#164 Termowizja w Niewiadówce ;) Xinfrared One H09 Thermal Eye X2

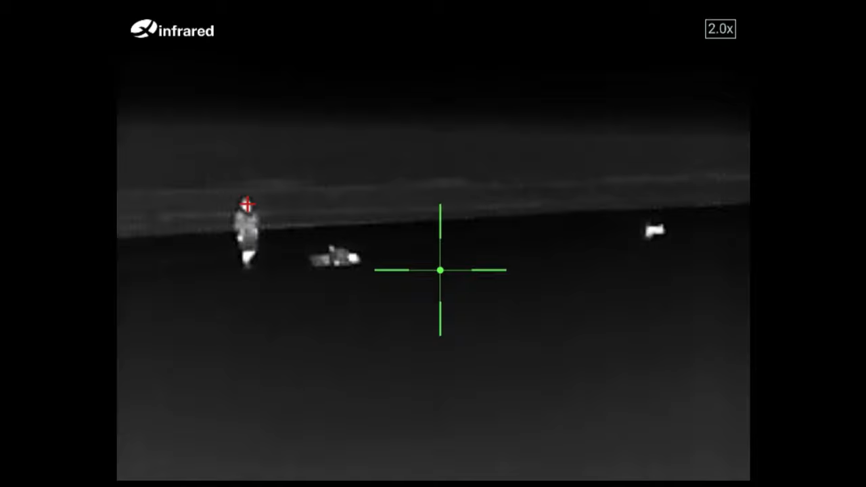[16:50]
Zobaczmy sobie wszystkie palety po kolei.
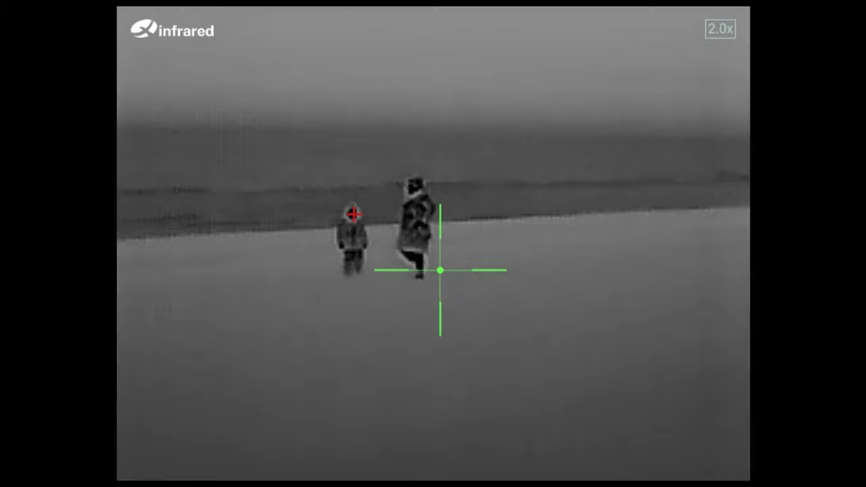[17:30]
A teraz włączyłem tak dla porównania
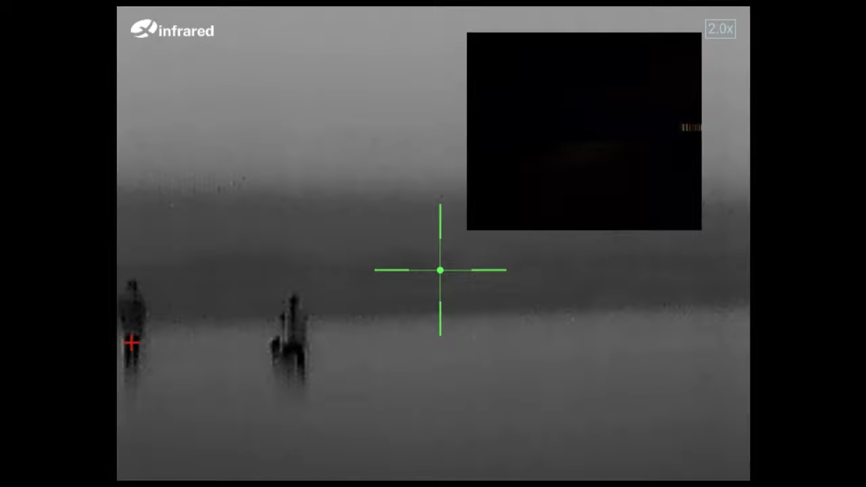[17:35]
to, co widać z kamery aparatu.
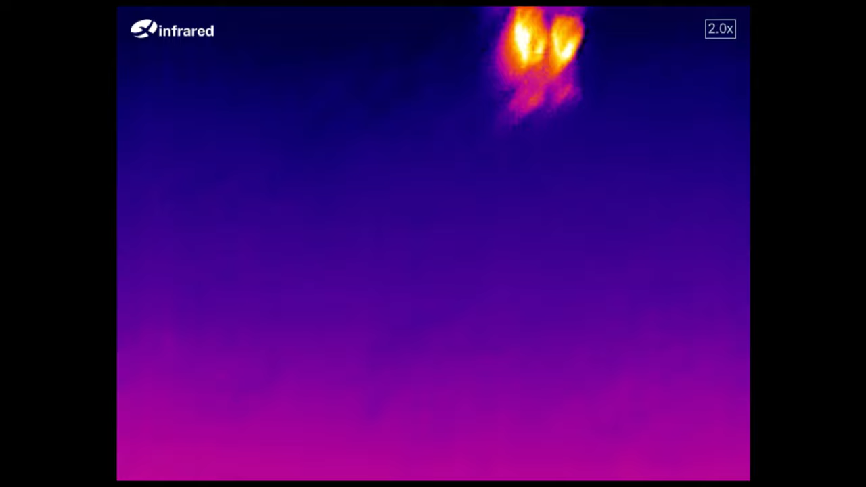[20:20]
Pokażcie twarze, ale macie rozgrzane buźki.
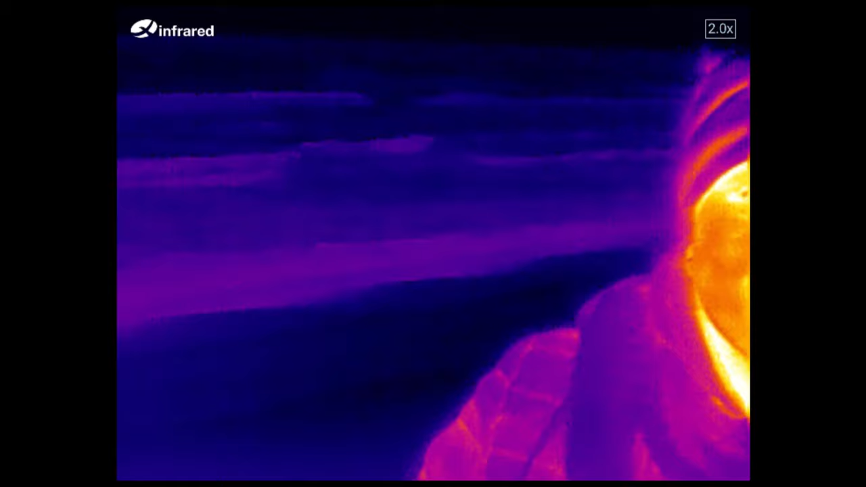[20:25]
A Teoś, to w ogóle wyglądasz jak człowiek pochodnia.